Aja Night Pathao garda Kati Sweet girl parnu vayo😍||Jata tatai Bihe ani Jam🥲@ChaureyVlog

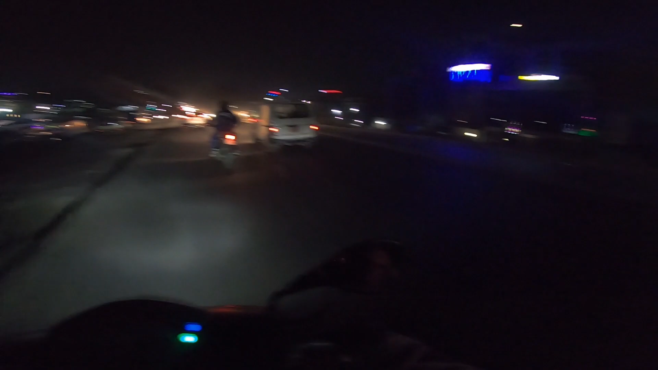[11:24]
तलबाट कि पारी कट्नुपर्छ मुनिबाट है
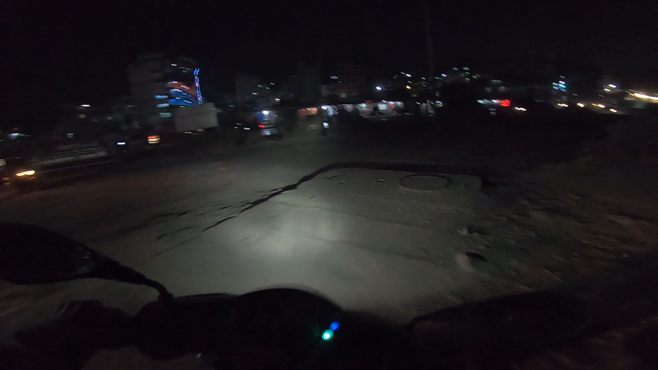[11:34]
आमा कत्रो ग्याप हो
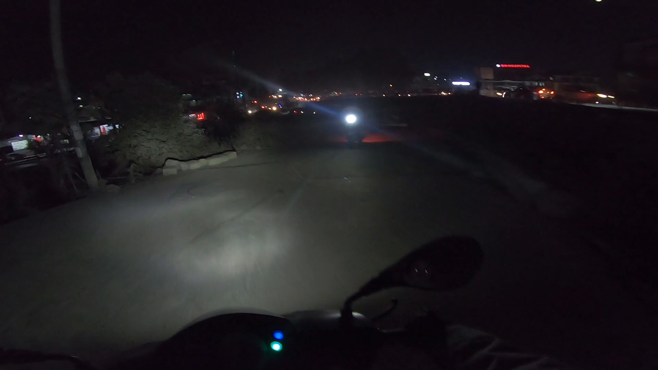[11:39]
तिमी न ओहो हो हो किन हो
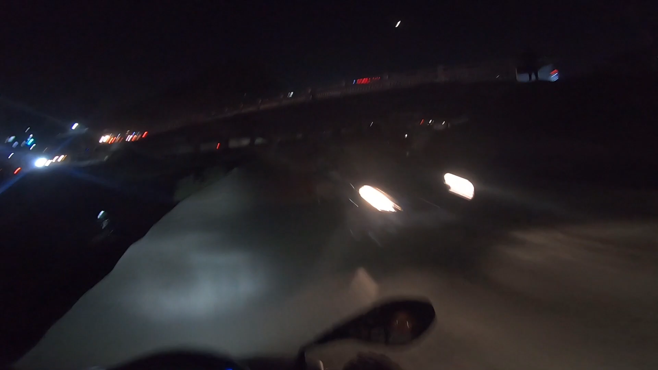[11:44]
पुरा रेसिङ कार जस्तो कुदाएछ त ऊ त पारी हो कि यतै हो ए पुल होला है